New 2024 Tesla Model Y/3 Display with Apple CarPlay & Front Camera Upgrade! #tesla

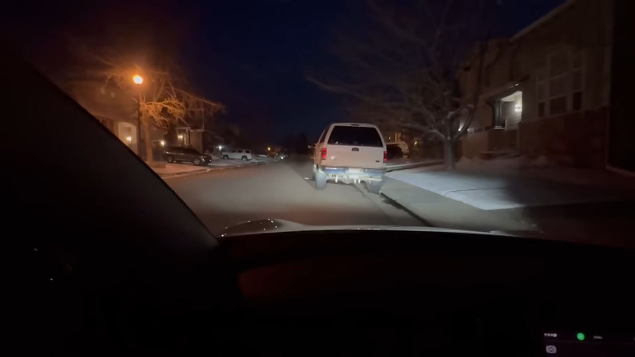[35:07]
As you can see, quite dark at night,
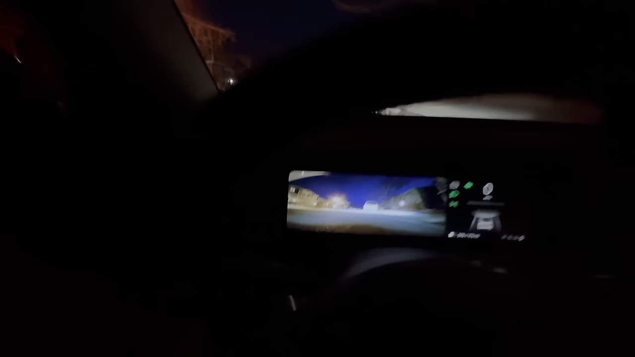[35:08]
but the camera can still see really clear, and it's not pixelated at all. And I set it to auto, so it just follow the dark mode, like the main display. As you can see, the brightness on the display,
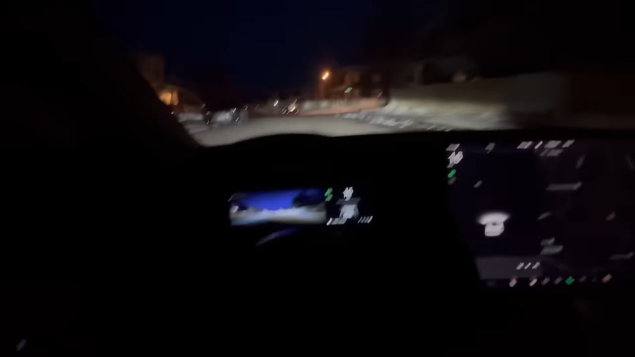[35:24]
um, perfectly equal with the main display. It will go a little faster, so it's changed to a regular display. There you go. You can see just, I think the brightness is exact the same as the main display, only the difference is the color. So the lower part of this display is a little brighter,
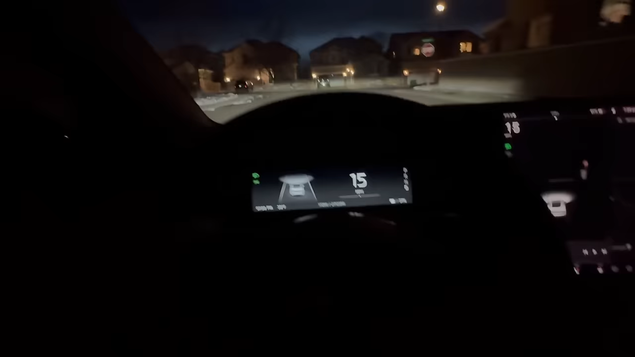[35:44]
which is gray, and the top part is all black.
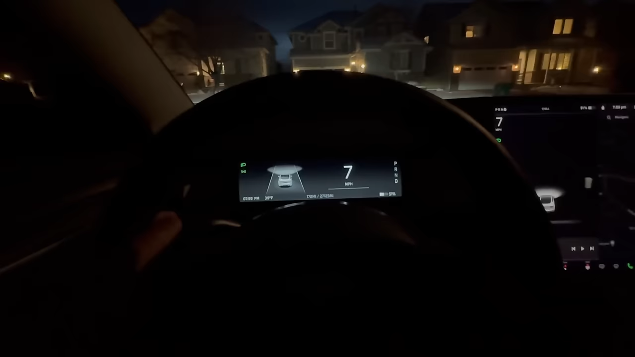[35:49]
That's why it's a little different.
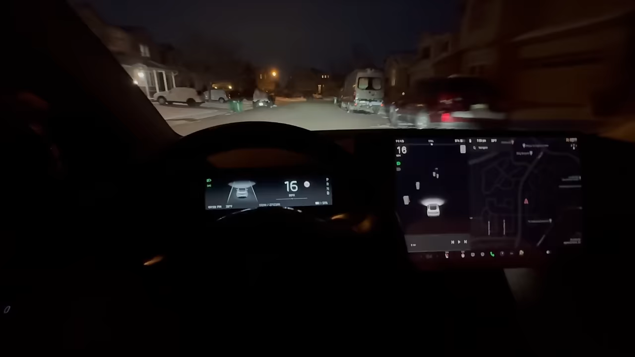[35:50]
Even at night, the graphic looks really, really nice and awesome.
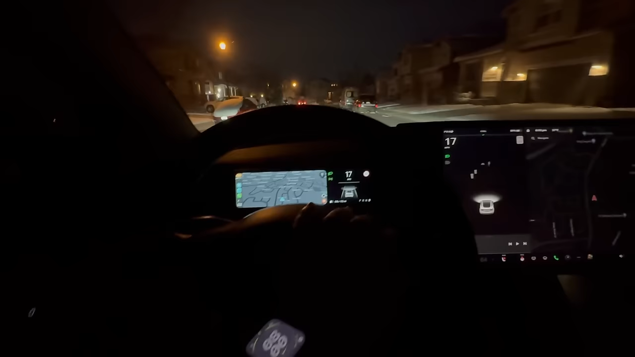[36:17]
Just scroll up or down, and you switch back to this one.